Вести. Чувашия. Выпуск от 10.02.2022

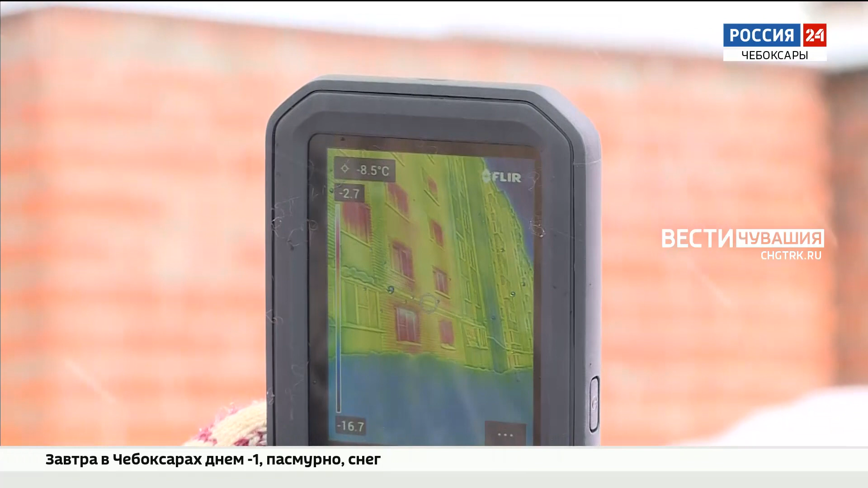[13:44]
On screen: spot -8.5°C
Из этой чебоксарской многоэтажки по проспекту Мира тепло выдувается из подвала. Прибор указал на него. Если смотреть в разряде всей страны, именно это техническое помещение наряду со стенами и кровлей возглавляет проблемный топ, говорит Анна.